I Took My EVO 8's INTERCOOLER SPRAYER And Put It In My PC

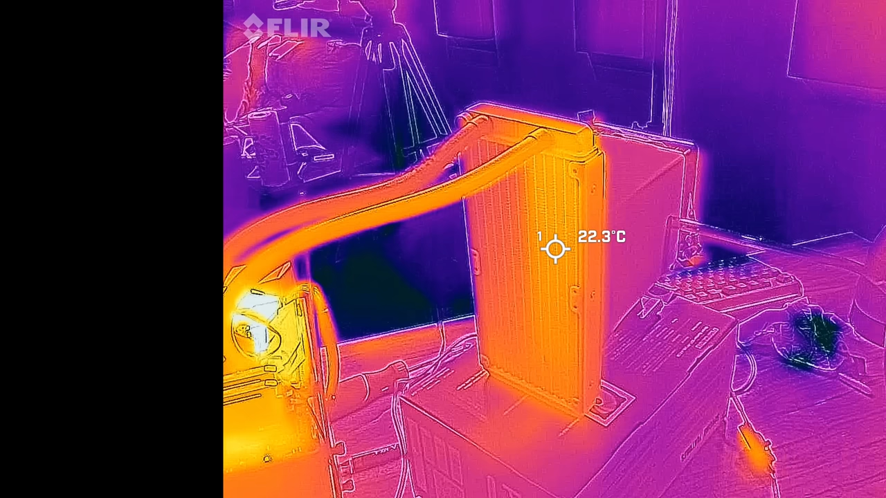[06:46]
On screen: spot 22.3°C
It kind of looks cool on the FLIR because you can see the water path within the radiator. One side is definitely hotter than the other.
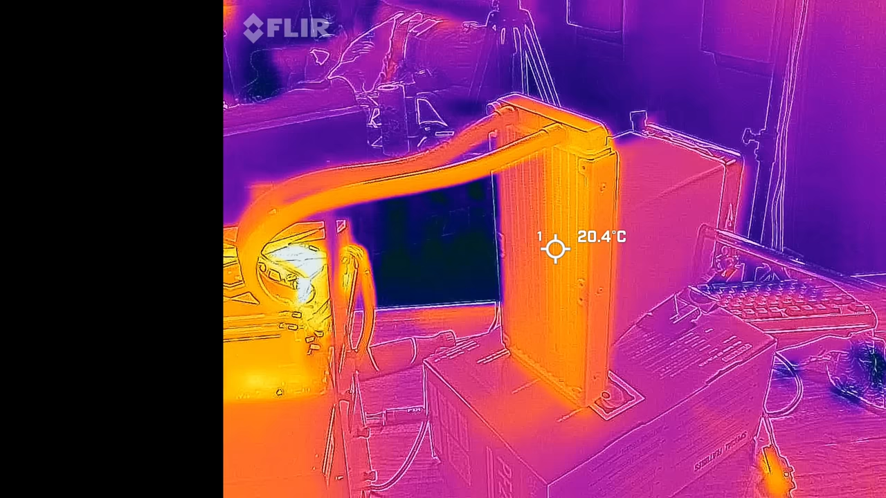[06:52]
On screen: spot 20.4°C
We're throttling a little bit, but we're going to go ahead and spray it and see if we can see anything.
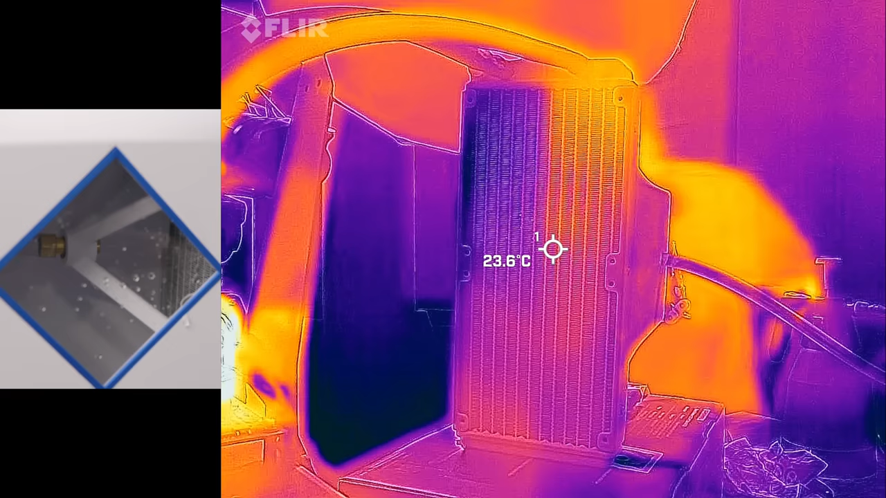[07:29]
On screen: spot 23.6°C
A little moisture got through, but not really that much. And surprisingly, the temperatures actually dropped a lot more than I thought.